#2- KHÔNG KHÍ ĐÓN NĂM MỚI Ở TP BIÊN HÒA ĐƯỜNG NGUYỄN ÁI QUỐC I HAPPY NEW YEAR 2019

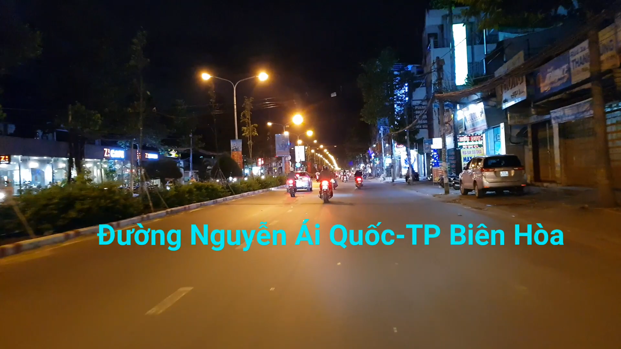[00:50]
Đây hàng quán rất là nhiều, đèn rất là rực rỡ. Anh chị thấy ở ngay Văn Lương họ treo cờ để mừng ngày năm mới 2019. Từ bữa nay là 31 tháng 12 2018 rồi.
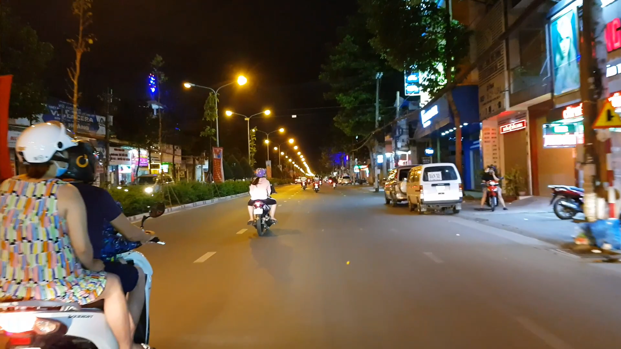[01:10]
Đó, bây giờ chỉ hướng vào thành phố Biên Hòa thôi, còn bên đường kia là anh đi ra để dắt rồi đó. Sửa tới một cái địa điểm rất là nổi tiếng, đó là bệnh viện tâm thần, bệnh viện trung ương, thần kinh trung ương Biên Hòa,
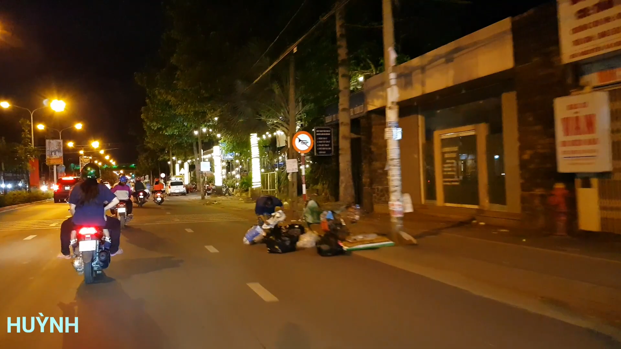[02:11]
Đó, phía trước này với đèn sáng sáng này là quán cà phê. Cái cổng nó xích nằm xích gần đây xíu. Quán cà phê rất là đẹp.
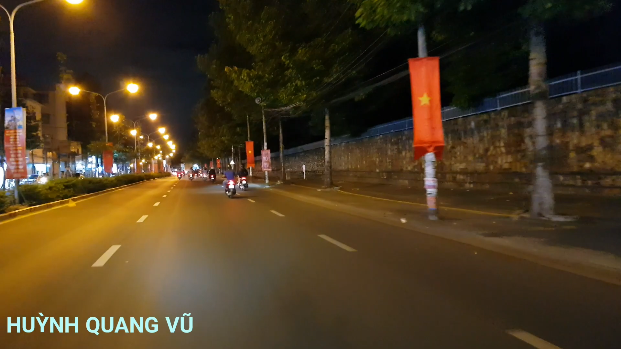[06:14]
Đó, treo cờ hai bên đường, treo cờ để mừng năm mới 2019.
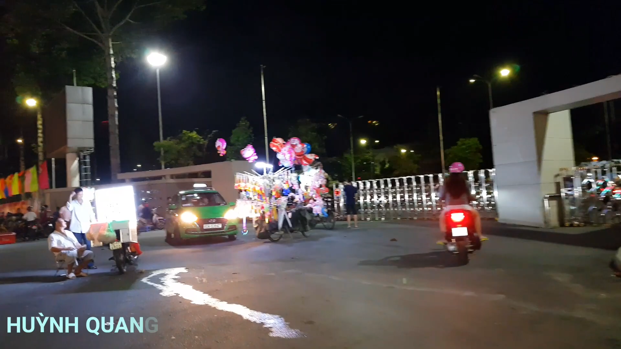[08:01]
Phía xa xa đằng đó là cái bưu điện Biên Hòa đó anh chị các bạn.